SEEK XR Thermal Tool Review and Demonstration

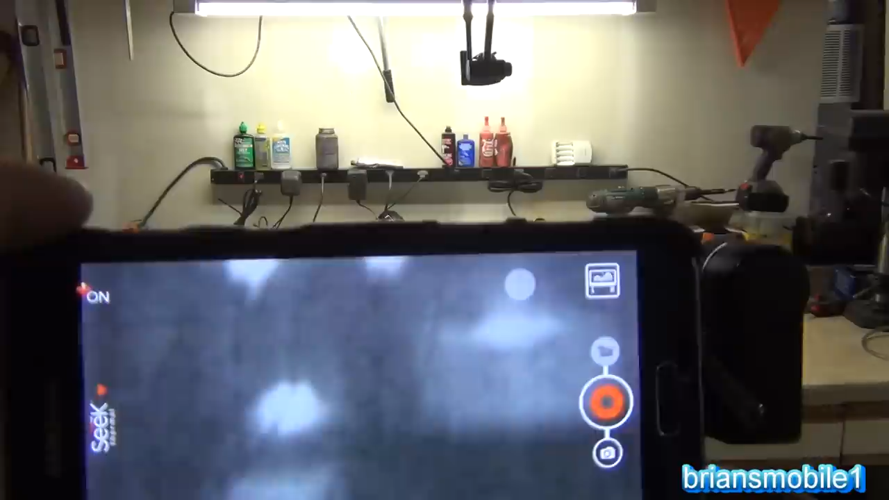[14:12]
It's not doing anything at the moment below it.
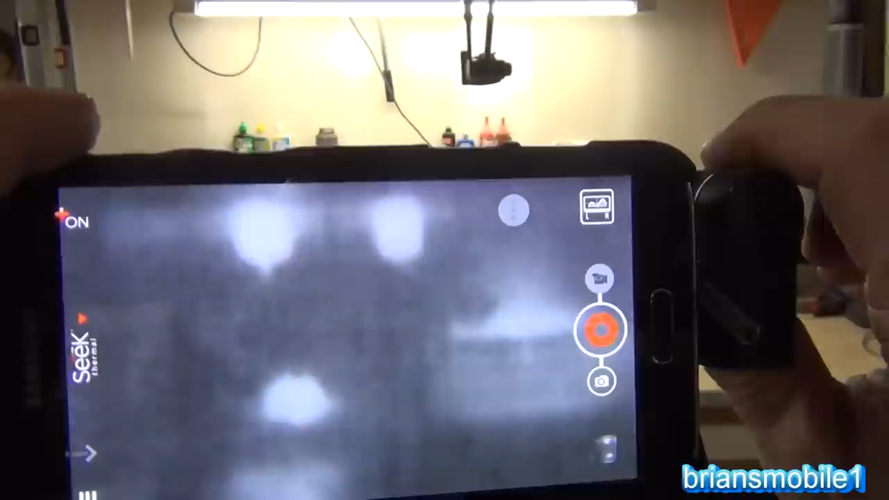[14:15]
Let me see if I can focus this a little bit. This XR requires a little focusing.
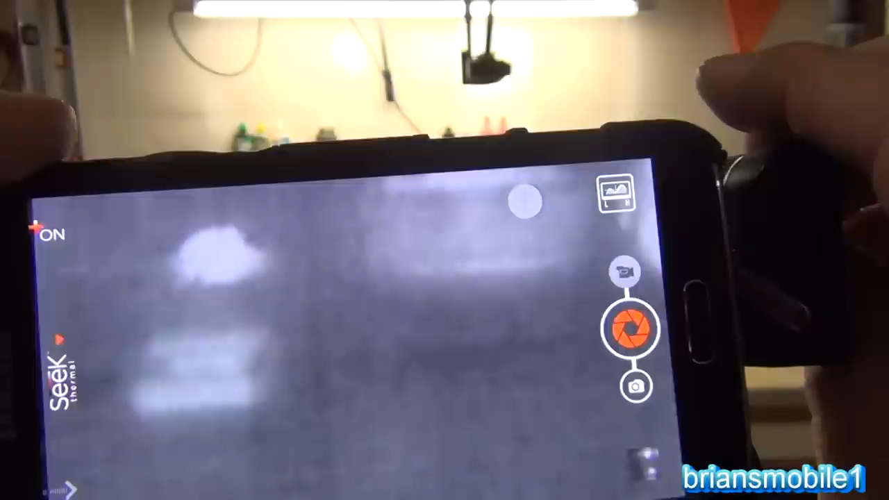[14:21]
See there we get a much clearer picture. It's only nine hertz.
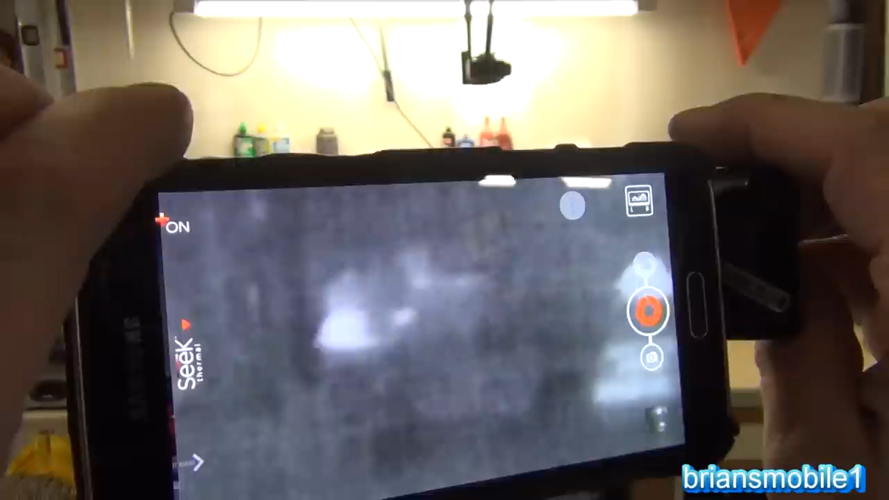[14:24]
So there's another battery charger on the end. But look at all that heat that's being wasted.
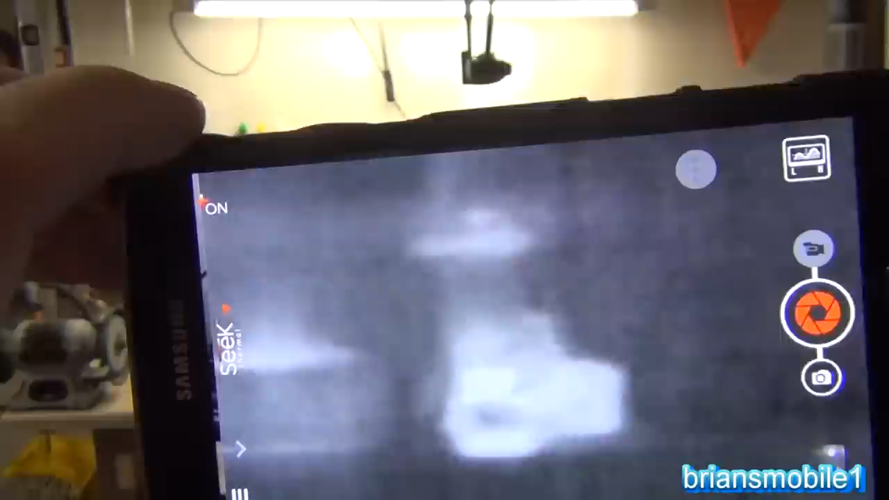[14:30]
So what am I going to do about it? Turn off the soldering iron. That was turned on just for the video. I'm going to unplug my power vampires.
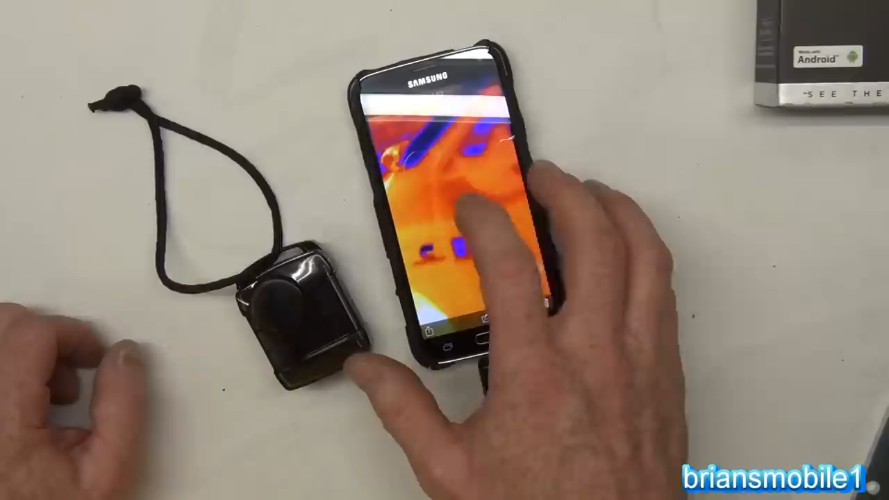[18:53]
There's no extra tracing or drawing or anything. But the advantage is, you don't need it. I mean, basically, the resolution is so stinking high and so stinking far out that you can see what you're looking at regardless. So that's great. There's no batteries that you have to charge for this. It comes with a nice compact case. There's no need to remove the case of your phone currently to hook this up.
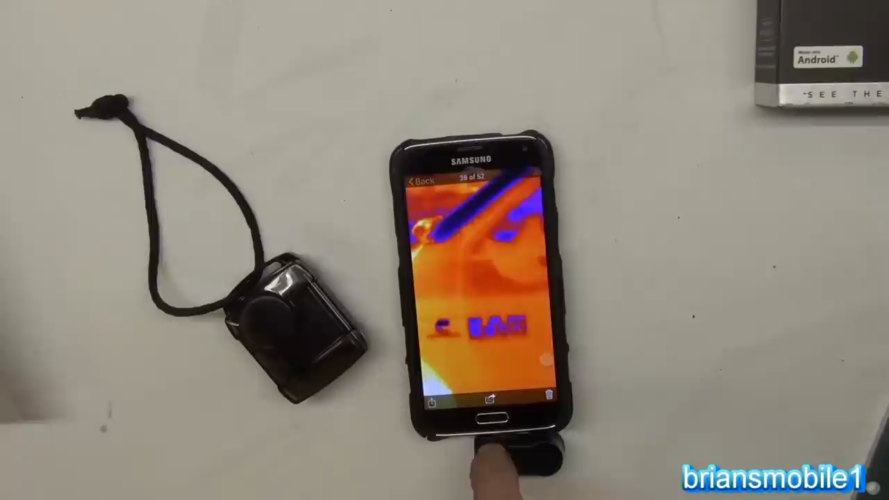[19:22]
I mean, I have to open that little door thing, that little port. You don't have to calibrate it. You don't have to do any kind of camera alignment. I would love to have to do some camera alignment on this, by the way. It does require a good phone and battery. I don't know what the deal is with exporting this, and I think that has more to do with my phone and the user of the phone than it does this. But it does stick out a little bit, and more so because I've got this little flap for being a waterproof phone.